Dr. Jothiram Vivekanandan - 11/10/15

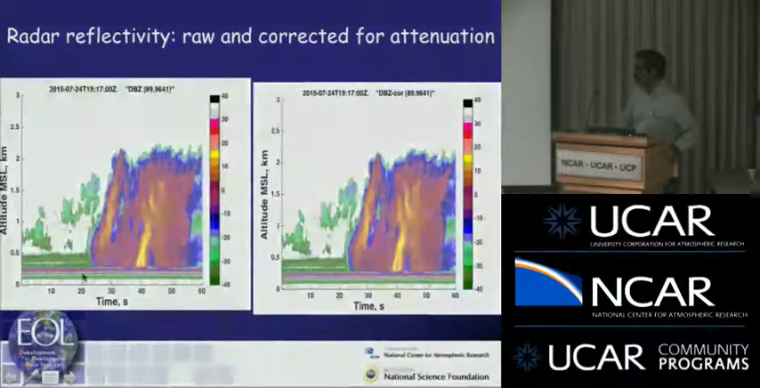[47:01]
and drizzle starts about 30 or 25, about in this time. And that's a corresponding LiDAR image. This is a backscatter measurement, the LiDAR measurement. And this is a dipole measurement in the LiDAR.
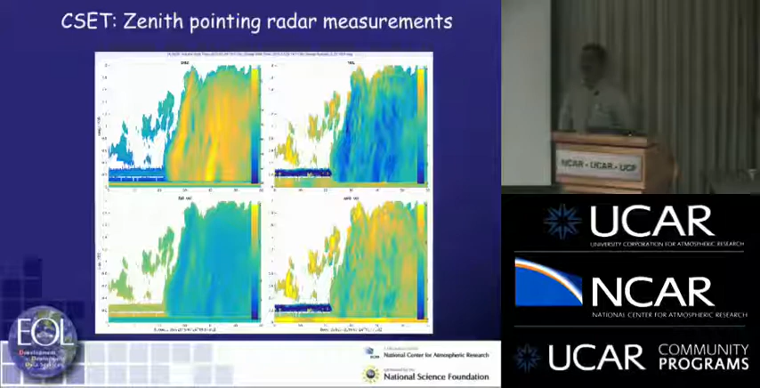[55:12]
And this all gives us a much better confidence what we do this. So with CloudSat, it wouldn't be at 250 meters. It must be range independent. That's right. Okay. That's right. They can actually, if you look at in the case of W-band, it's even attenuation to ice is very small, not much, except scattering losses. Absorption is not much. And they can see through a lot of this precipitation events very good.
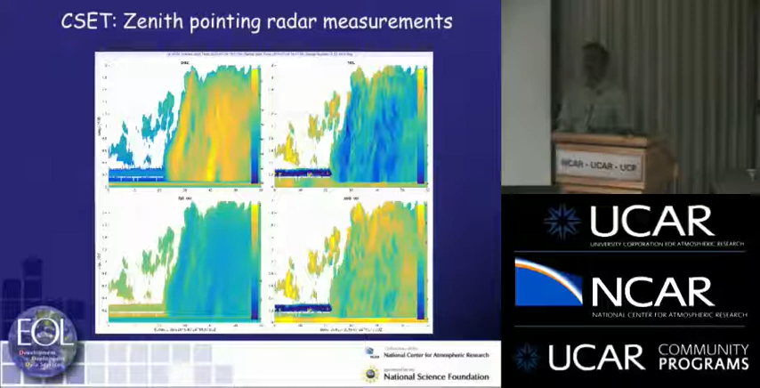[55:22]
Yes. So, Vivek, on your second last slide with your 500 micron particles and so on.